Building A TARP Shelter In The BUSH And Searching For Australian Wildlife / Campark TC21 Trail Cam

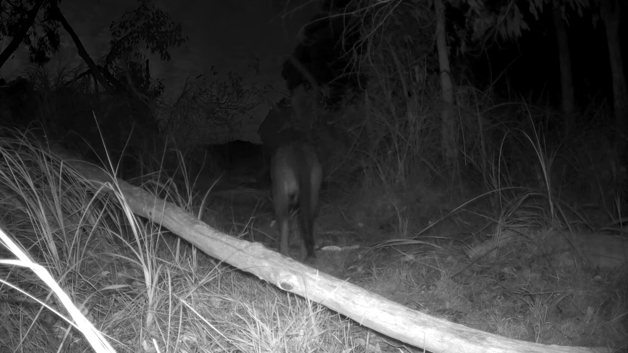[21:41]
I think that's a wallaby. I think, yeah. How cool is that?